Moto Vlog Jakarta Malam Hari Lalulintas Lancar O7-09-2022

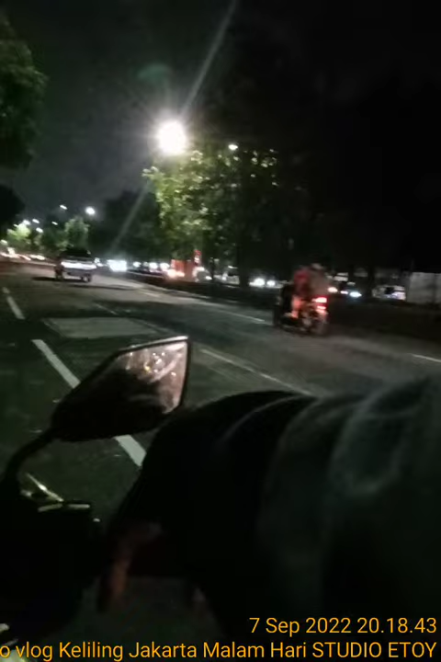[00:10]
kita motoplok ya Motoplok malam nih Kita keliling-keliling kota Jakarta Semoga bermanfaat sahabat-sahabatku ya Untuk yang mencari alamat ya Daerah Jakarta Kebetulan nih saya dari jalan raya Pulau Gadung ya Yuk casti cus Bismillahirrahmanirrahim Bismillahirrahmanirrahim Ini saya dari depan Antam ya Rumah sakit Antam ataupun
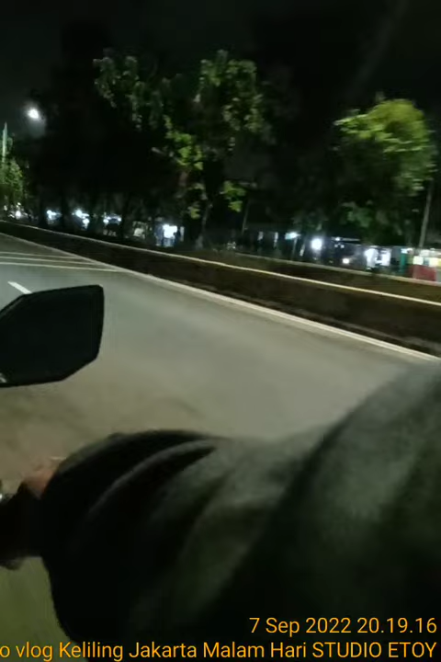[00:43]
Inilah jalan raya Pulau Gadung Nah sebelah kiri ini kantor post Jakarta Timur Dan sebelah kanan juga ya Ada penginapan Redrop Nah sebelah Ini kiri ini Ini ada pertigaan ya Untuk ke klender Doreen sawit bisa Dan sebelah kanan itu tempat pengisian Bahan bakar Trend Jakarta
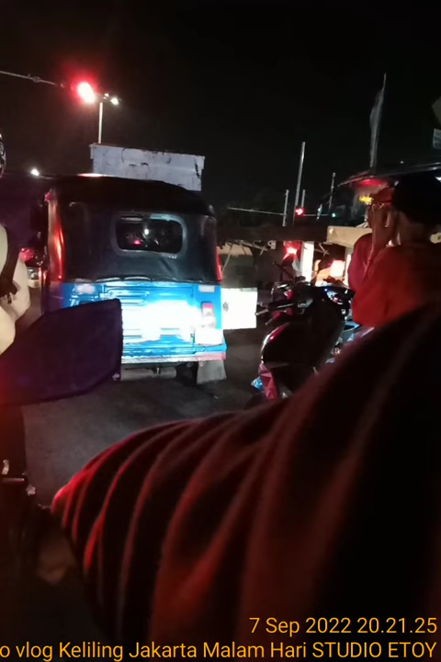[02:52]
Ini perempatan Mall Arion Kalau ke kiri Ke Durensawit Kalau ke kanan Ke Jakarta Utara Atau ke Senen Bisa
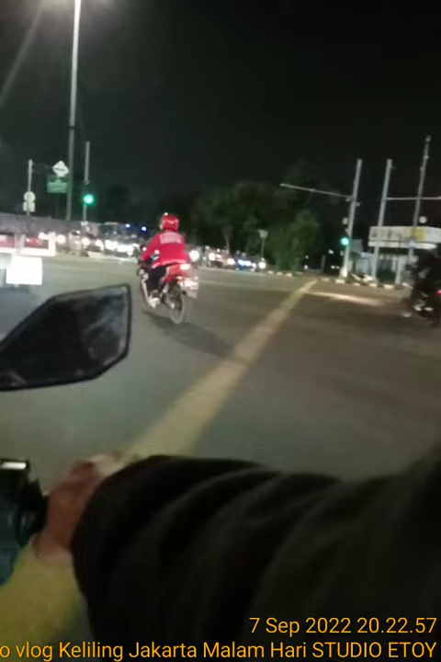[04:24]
kota Jakarta ini depan Mall Arion ya di Mall Arion itu ada solaria ada makanan siap saji atau make di dan di sebelah kanan ini pedron ya tempat berorah raga ataupun buat cantai bisa nah sebelah kiri juga ada hok band ada juga ya pusat BBM sel ya ada juga dan di depannya ada juga ya halte ban
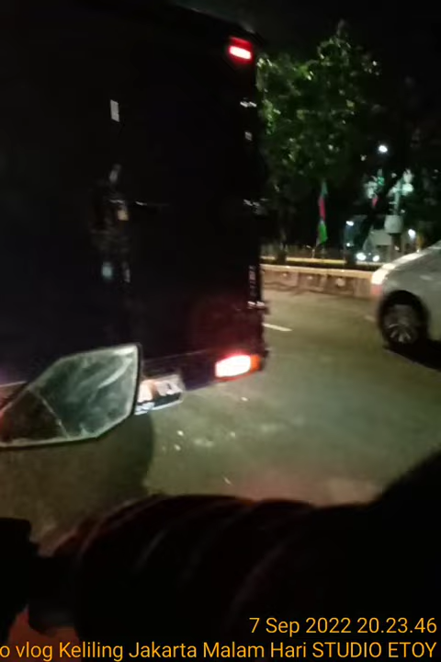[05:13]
pertamina kalau tadi kan sel ini nah di depan ini sebelah kiri ini ya hotel ya Hotel Arion Hotel ada
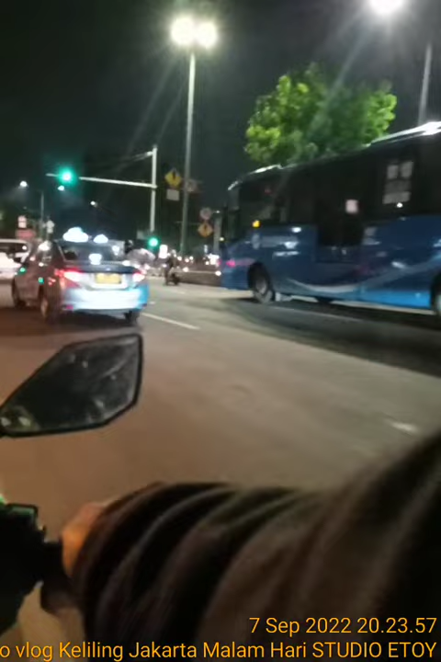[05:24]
penukaran dan palas juga kita masih lurus ya Nah di sini ini sebelah kiri ada pusat makanan ya bukan buat santai nih yok kopi roti pisang sebelah kanan ada download dan ada juga jahra ya Iya ini sebelah sini kiri ini ke Pasar Genjing ada juga paket tiki ada makanan sate padang ya ini perempatan mega ya sahabat-sahabatku dan ini jalan pemuda di sebelah kanan ini eh
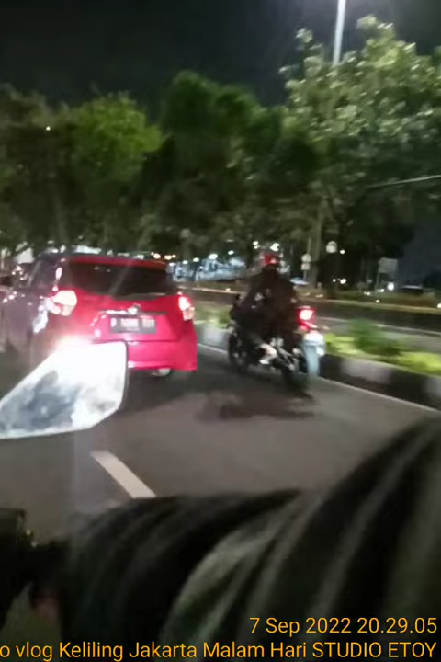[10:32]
dan di depan terhadap halte ya halte pasar genjing nah ini ada hotel murah tuh ya Hai nah sebelah kiri SMA 31 dan ada juga nih sebelah kirinya ini The ORS KP Jakarta iya kadang kalau malam minggu rame di sini dan sebelah kanan ini Grand Chandra Karya ya dia buat mebel-mebel ya luas sekali ada pusat pegadaian juga ada buat ruko-ruko buat bikin undangan ataupun fotokopi
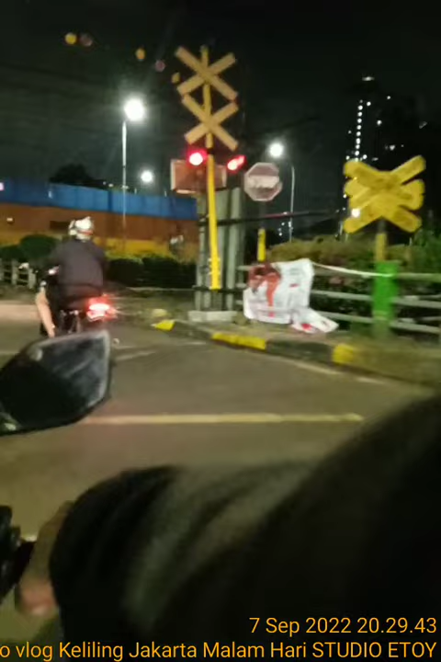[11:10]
iya jurusan senen ya ada juga ya di depan di pasar pamuka pasar burung pamuka
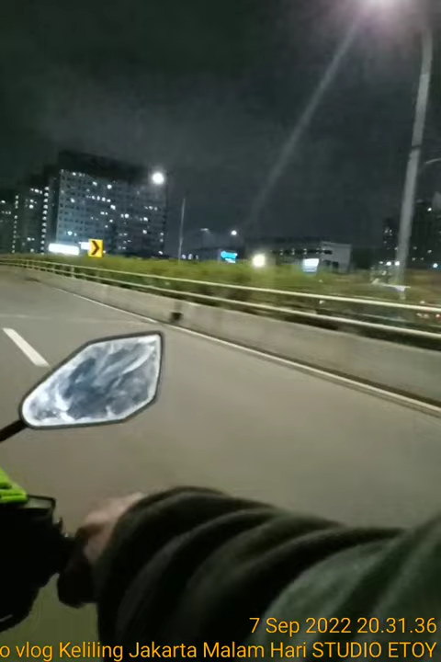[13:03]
macetnya nah di bawah ini kita ada jalan ya jalan ke arah kampung Melayu matraman ataupun salemba dan di sebelah kanan saya terdapat ya kapitalet bang ataupun musuh waterflipper purifier Iya atau pembersih udara ada juga apartemen-apartemen ya ya Tuh ada mentes ya mentes square mentes square menteng square Iya Iya sebelah kiri ini itu rumah itu ya
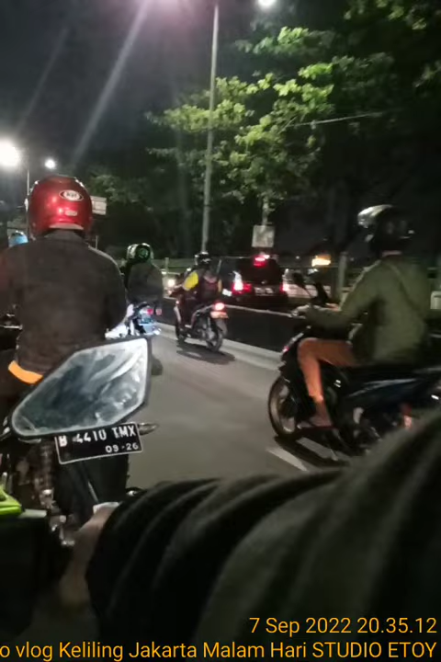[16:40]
sepeda ponnya banyak ya ada juga tempat pegatian ada juga bank-bank bandiri dan ada juga ya kitchen ya kitchen ya kitchen mesin cuci juga ada nah untuk pengen penjual bensin pengecer juga ada cuma tetapi jalannya agak bergelombang oh sepeda bagus sekali sahabat-sahabatku ya yang sini harus pintar tawar-menawar
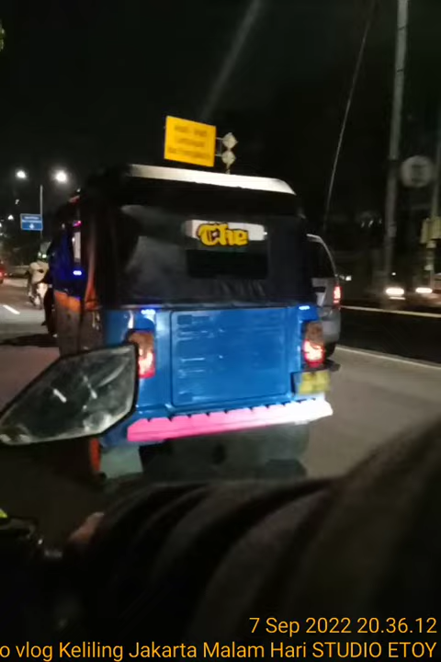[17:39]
nah sebelah kiri ini tempat ini ya polisi militer ya angkatan darat nih disini komando angkatan darat kita masih lurus kalau belok kiri ke kuningan belok kanan ke arah Sudir Senen ataupun Tamrin bisa kita masih lurus saya suasana malam seperti ini untuk
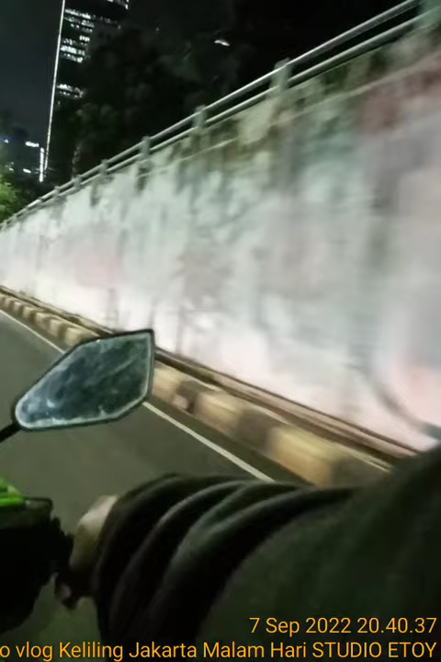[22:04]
kiri itu jalan jenderal Sudirman dan ada patung jenderal Sudirman sebelah kanan ini kantor HSBC
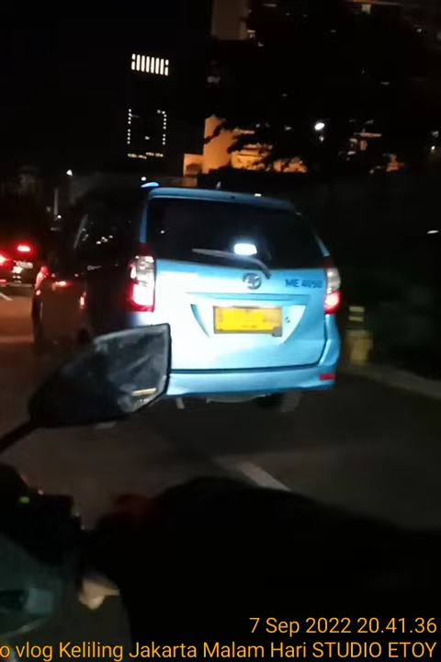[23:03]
sini hati-hati ini gelap jalanannya ini SMA 38 Jakarta sebelah kiri dan sebelah kanan saya itu hotel sangrila jadi ini masuk dari belakang tel sangrila juga ada dua nah di depan itu kompas TV itu
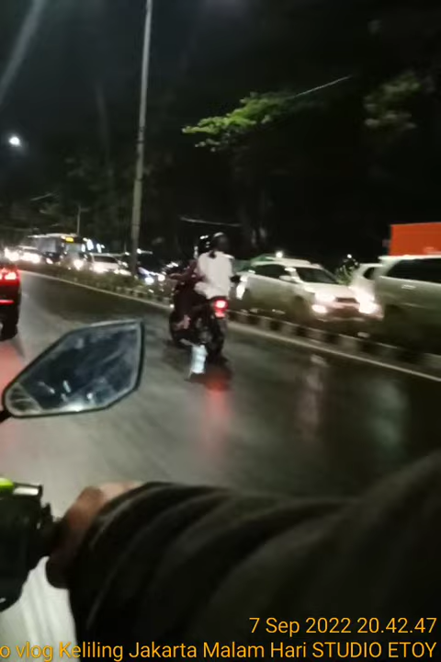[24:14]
ya Alhamdulillah nih jalanannya lancar saya pilih cincin habis hujan sahabat-sahabatku kalau sore macet banget ya dan sebelah kanan
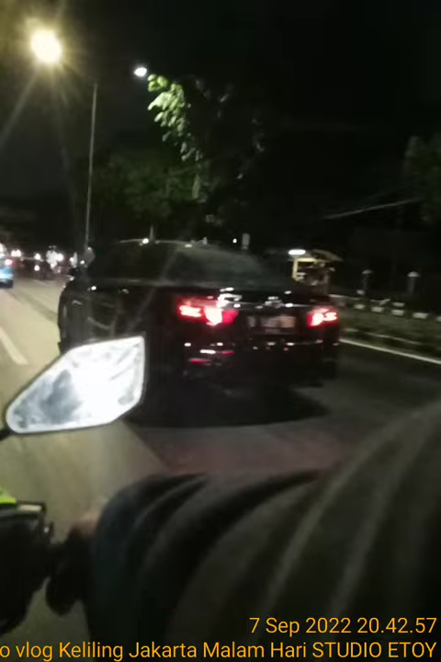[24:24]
itu pusat PDAM ini juga gelap nih jalanannya ya ini jalan pejompongan hati-hati juga ya gelap nah disini sebelah kiri ini kantor imigrasi dan ada juga